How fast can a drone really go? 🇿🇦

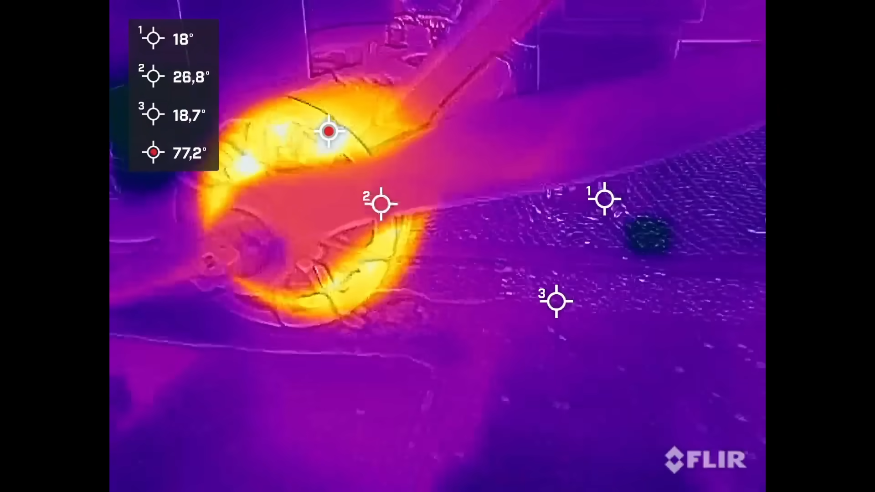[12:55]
77 oh that's good and finally got some good cooling